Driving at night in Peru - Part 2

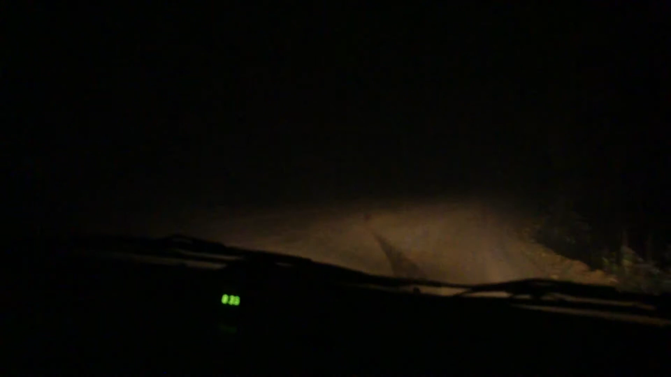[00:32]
I know. Put on the high beam, just to show how much it reflects. I know, I don't know. It's the left to the right that's the side of the mountain anymore. It's the right. The right is definitely the side of the mountain. So don't fall off that way. Try not to fall off anyway. Yes, that'd be preferable. Okay. This is insane. Goodbye.